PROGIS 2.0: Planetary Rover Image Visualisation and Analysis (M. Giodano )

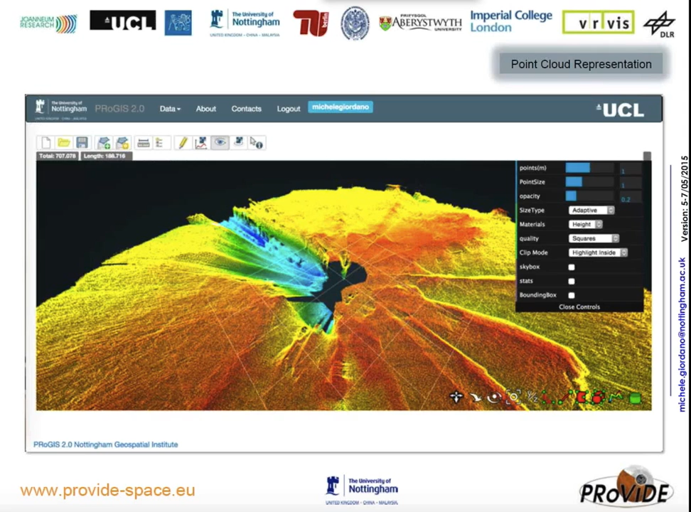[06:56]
it's possible to manage point cloud, to show point cloud, point cloud,